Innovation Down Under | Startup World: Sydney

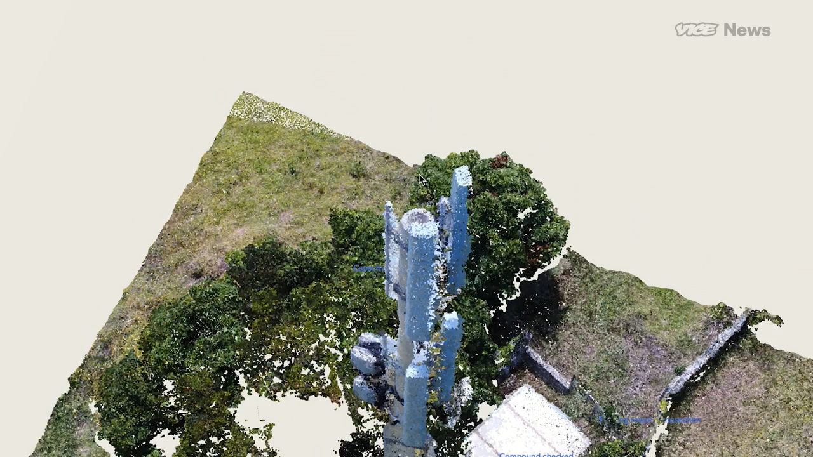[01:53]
Really dangerous job. 113 people out of 100,000 die every year that do that. Now you can just get your drone up, stay on the ground, take a whole lot of photos around this tower,
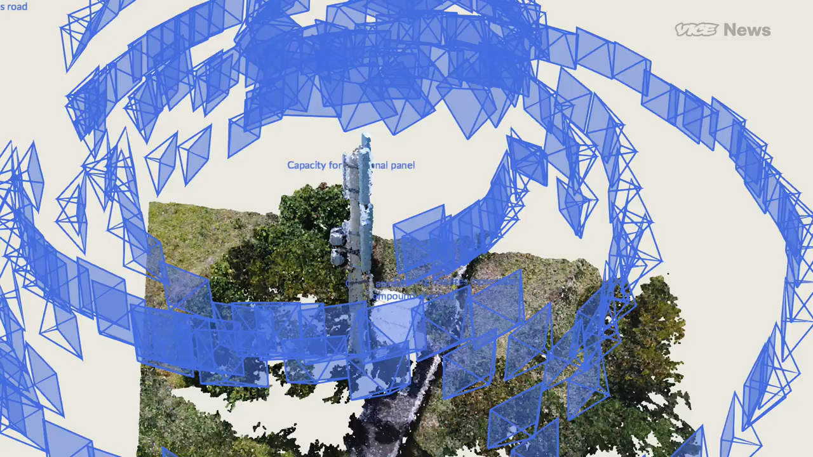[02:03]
and Propeller turns that into a big interactive 3D model where you can go and look at all the detail of these photos and start pulling out those defects,
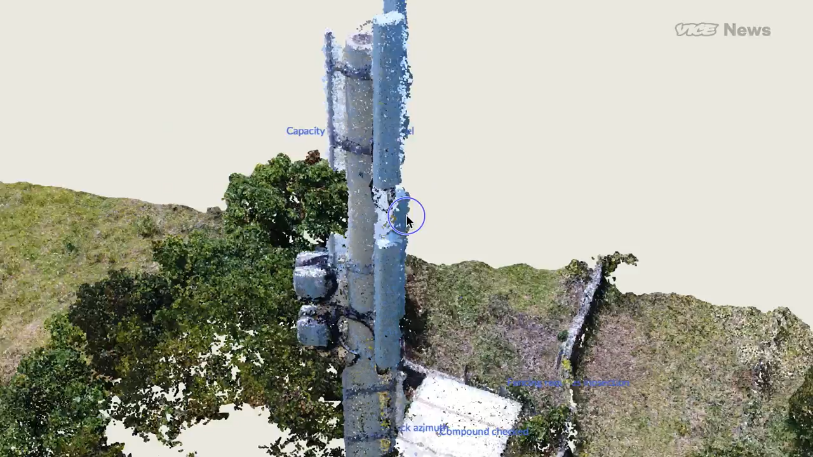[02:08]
keeping everybody on the ground super safe, much cheaper and way faster.